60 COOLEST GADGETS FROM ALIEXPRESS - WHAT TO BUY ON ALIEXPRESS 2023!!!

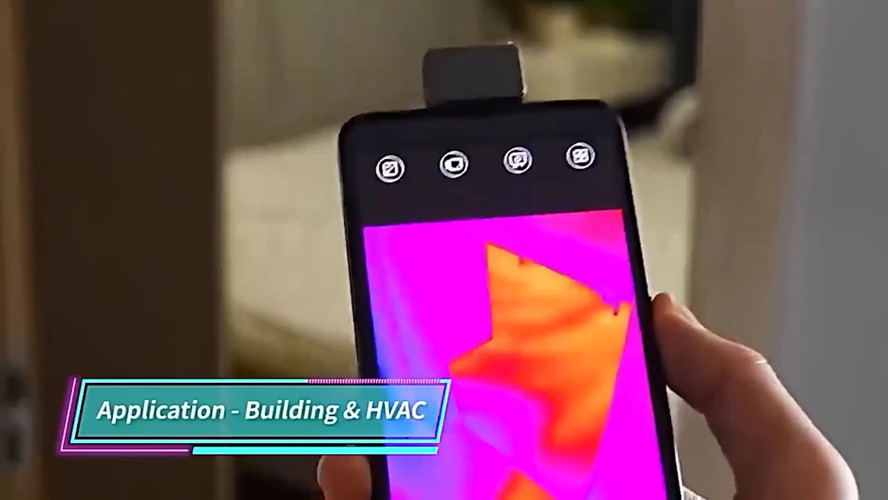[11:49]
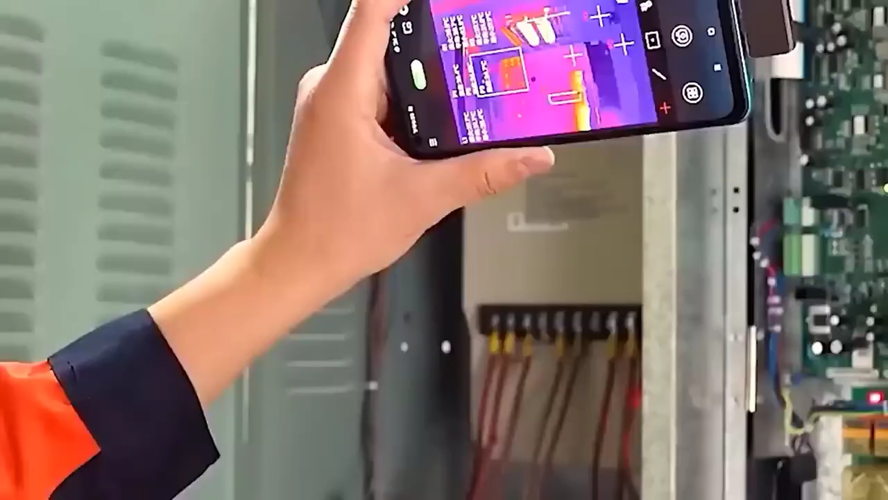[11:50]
as well as buttons responsible for recording video,
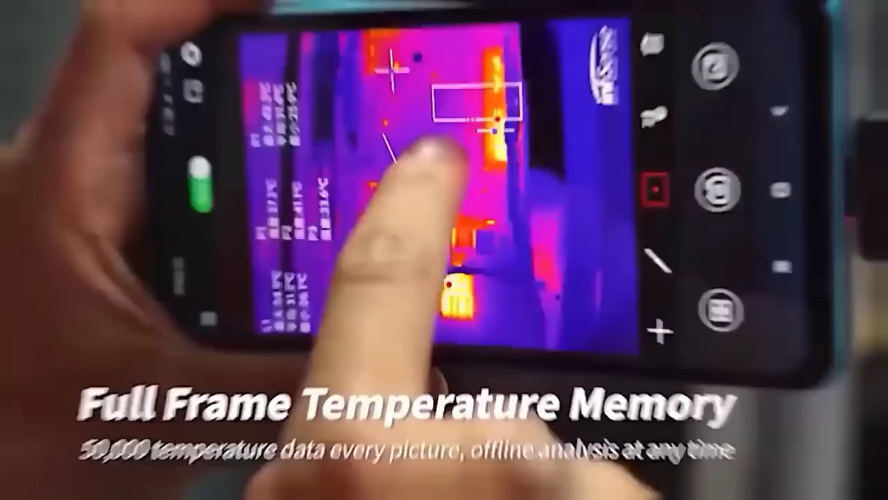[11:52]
opening the gallery palette selection and other actions.
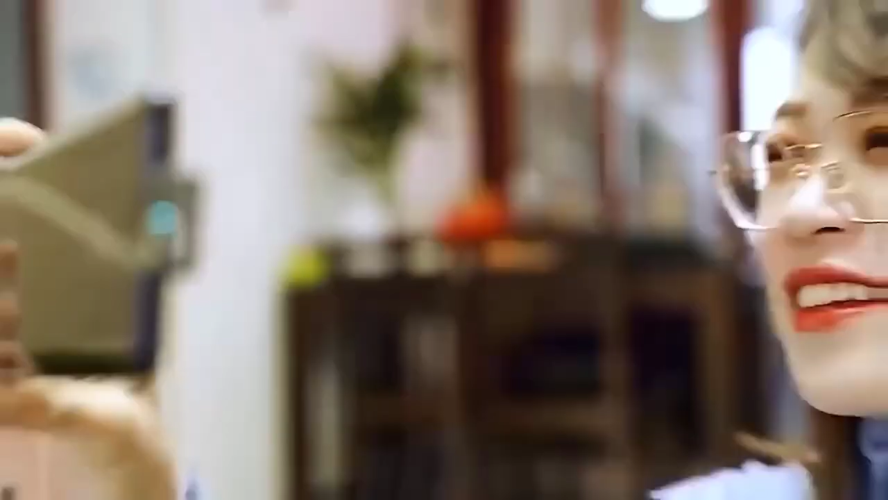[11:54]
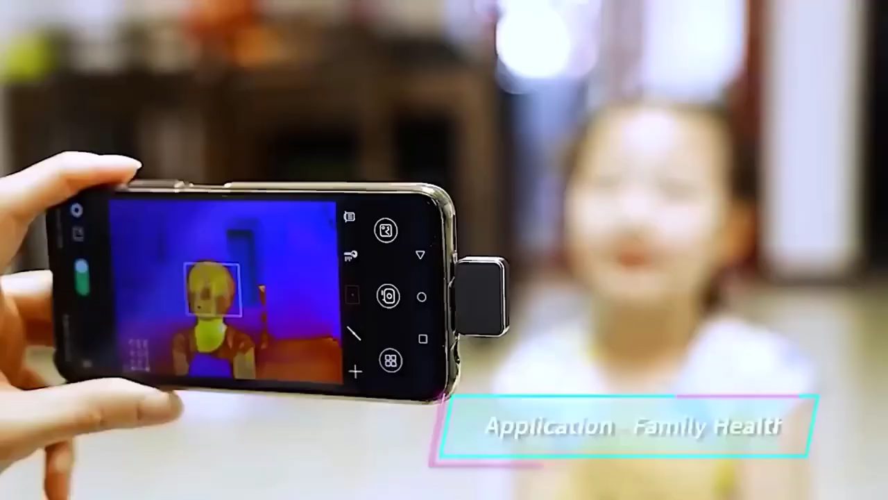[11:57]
In addition to a choice of two modes given EZM Pro, and the temperature can be measured in three scales Fahrenheit Celsius Kelvin.